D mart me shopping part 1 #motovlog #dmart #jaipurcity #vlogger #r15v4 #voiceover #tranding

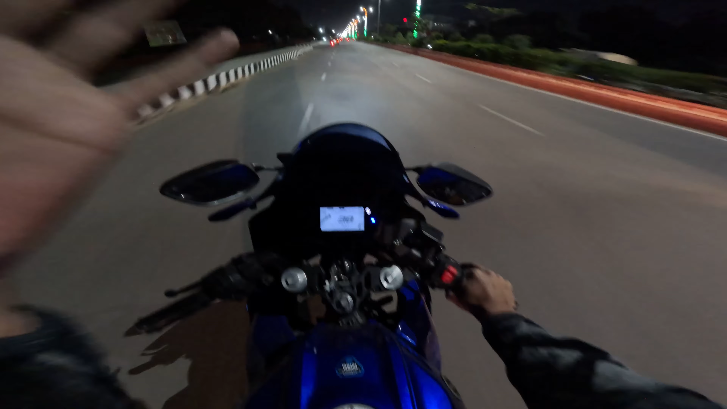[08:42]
है यह पर गारी बगाने में अलगी लेवल का मजाता है मतलब ना कोई खड़े वर गर मिलते बस आएं यहां पर ट्राफिक लाइट बहुत ज़्यादा है यहां पर जगे जगे बहुत जगे यहां पर सिकनल लाइट रहती है तो फट
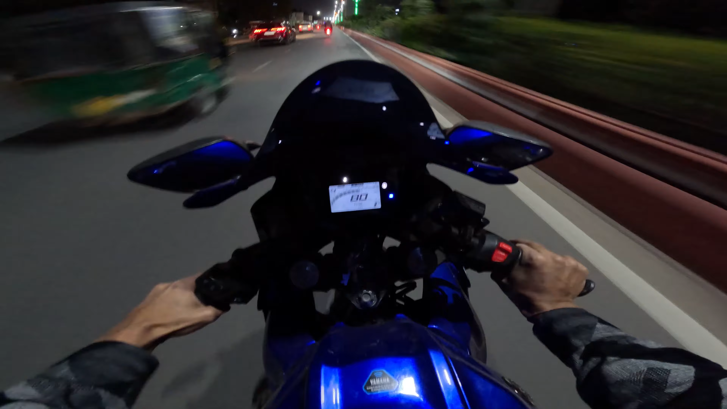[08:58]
पर तो जादा दिक्कत ओती नहीं है इसको दिक्कत नाम भूल गया मใ्ह तो आगीर सरकील आई गांपर भी यह थिरी मूरती सरकील इसके गला मंदिर है पिर फिर विल्ला मंदिर के � guardian कांधी सरकील गधी सरकील जरिक गांडी